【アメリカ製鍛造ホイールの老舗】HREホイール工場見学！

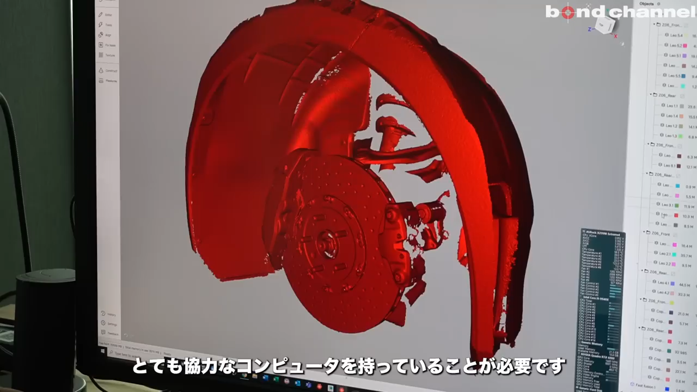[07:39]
He's got a really, really powerful computer, and it takes him forever to get this thing fully digitized.